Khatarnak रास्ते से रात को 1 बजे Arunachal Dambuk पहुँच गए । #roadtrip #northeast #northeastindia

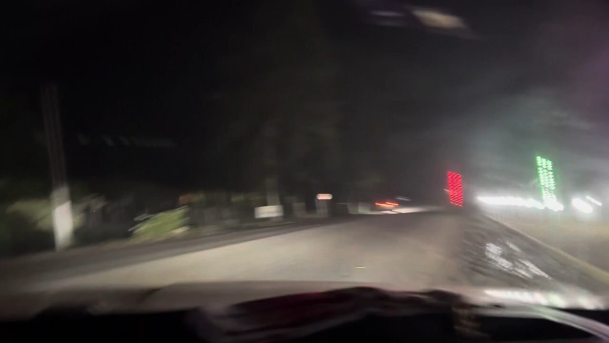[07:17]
अब ही हम लोग अरुनाचल का यह जो चेक पोस्ट है यहाँ पे पहुच चुके है
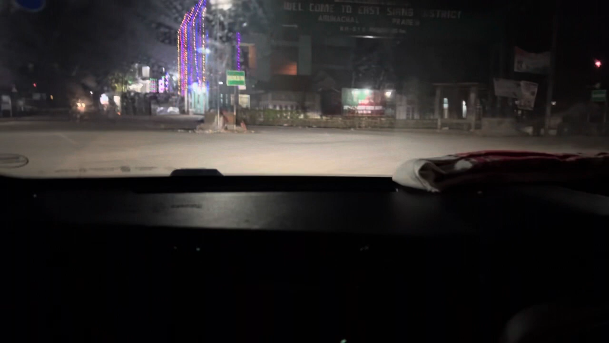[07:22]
तो हम लोग इस साइचे अरुनाचल जाना परेगा इस साइचे तो यहाँ पे लिखा है Welcome to East Young District,
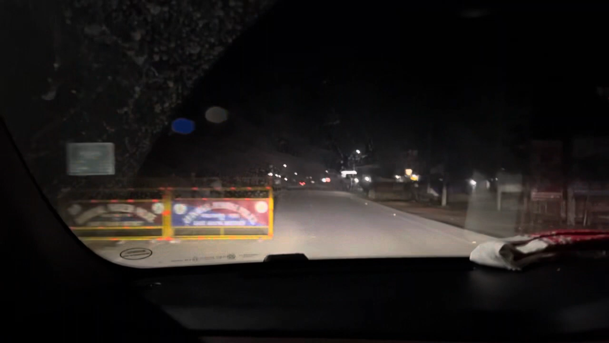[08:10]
अरुनाचल पुलिस लिखा हुआ है इस श्यांग दिस्ट्रिक इस श्यांग दिस्ट्रिक इन अरुनाचल प्रदेश तो आज हम लोग काफी ज़्यादा
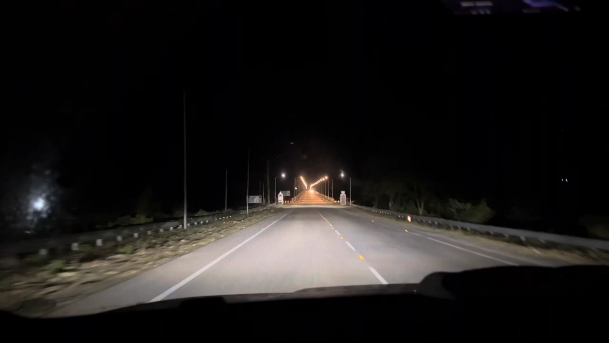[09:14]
क्या चीज है बट काफी अचा वो दो जैसे आम नहीं का निए ड्यापत विज के ऊपर कुछ है और ऐसा है पासिगाद ब्रीज पासिघाद ब्रीज है राजीब गंधी श्री राजीब गंधी जी ने इसको इनोगरेट
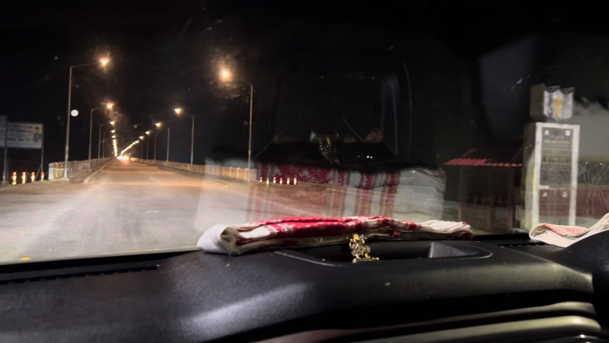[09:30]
किया था एक समय पे उसका डेट भी लिखा हुआ है से उस सेड में यहां से ही गारी से ही देखता हूं
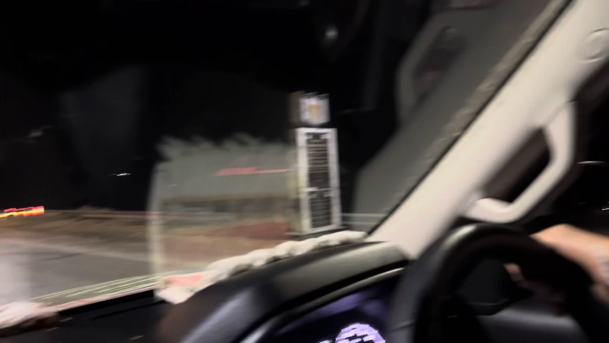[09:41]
स्सुलीर्यदृ में इनोगरेट
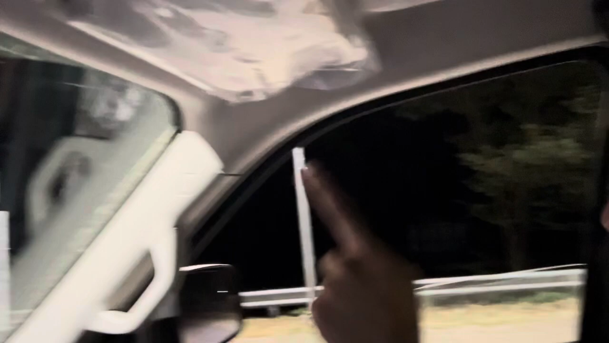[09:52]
किया था वाओ सिर्यश टेट का
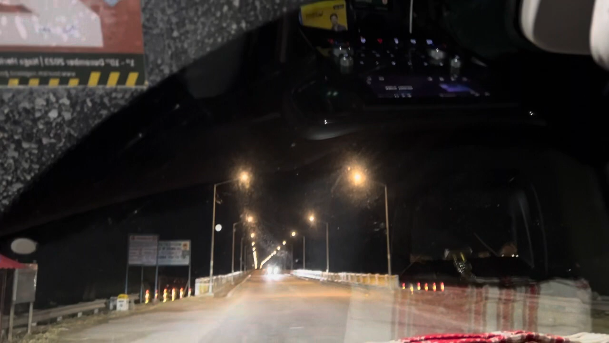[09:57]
ब्रीज है इसलियद दूर से दिखने से कुछ लग रहा है आसा
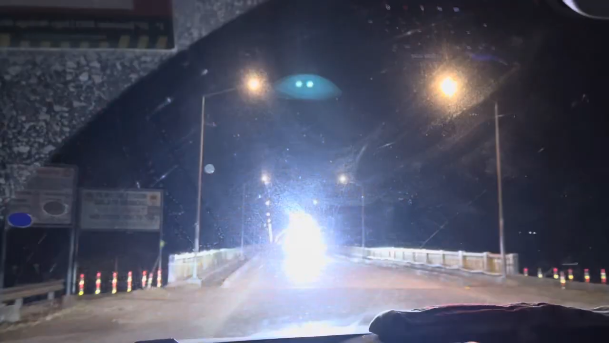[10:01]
इसलिए मैं दूर से दिख रहा हूं इतना लाइट है क्या चीज़ है मुझे रात में अच्छी दिखा ही नहीं दे रहा था
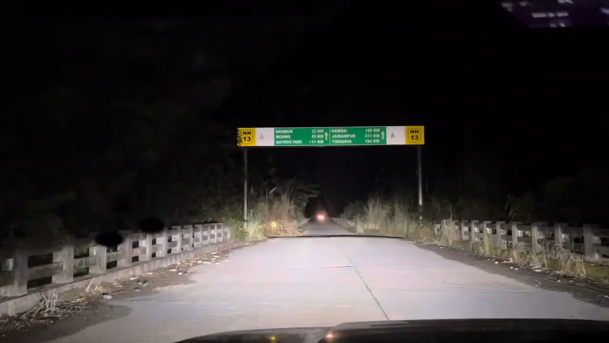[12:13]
दामबूख दिखा है पाइनली मतलब आभी 22
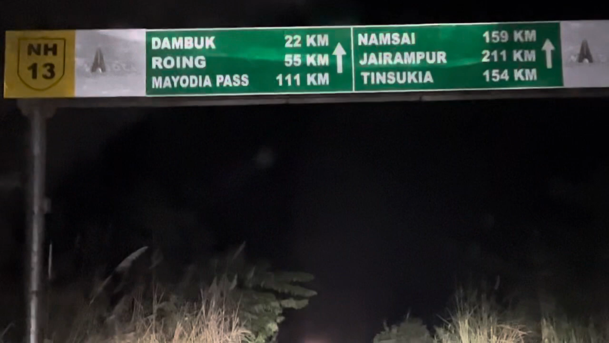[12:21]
किलोमेटर और ईस रह रहीं नामशाय 159 किलोमेटर तो फाइनली कम से कम दीख तो गया जांबु यार सच में
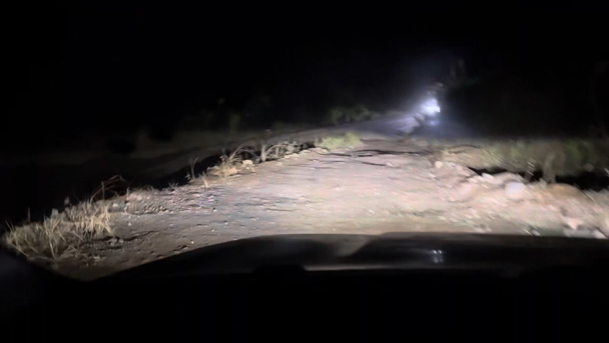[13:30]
हुआ भाद में हम लोगों ने ये रास्ता ज़गल में देखा हुआ तब जाके हम लोगों ने किया है तो फाइनली एक बोर्ड दिखा है जिपॉंग वो तो औरेंस
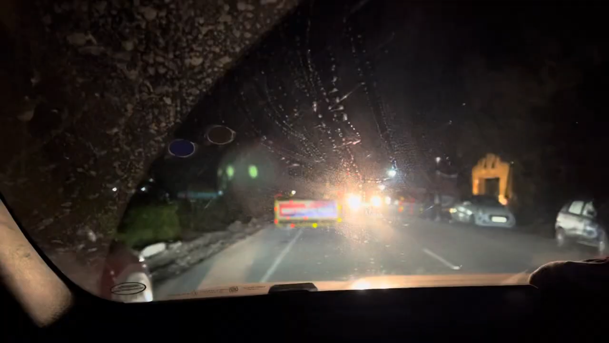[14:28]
फाइनली हम लोग लोकेशन पहुच के है काफी दूर आने के बाद अब अभी
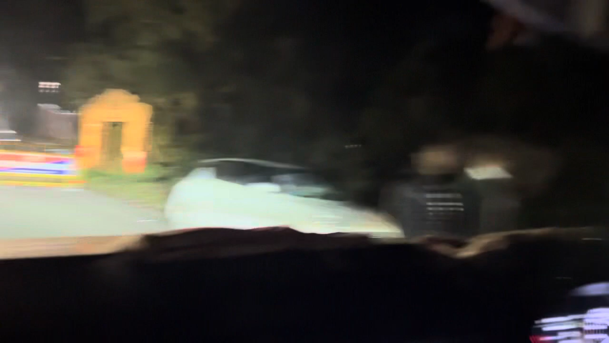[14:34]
तक मेरा तेल का तर जुगार हो नहीं पाया यहाँ पर काफी सारा केम साथ है दोनों तरह और
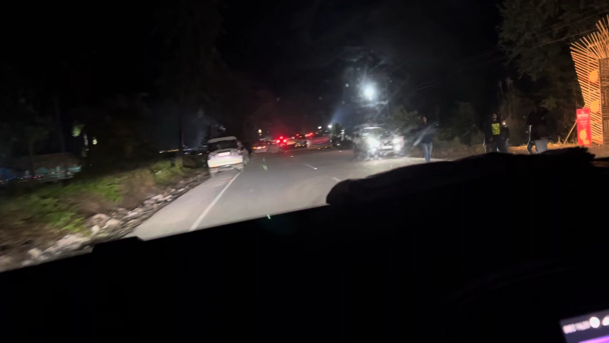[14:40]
दूर से केम साथ है का यहाँ पर मेरा का नहीं पूर के है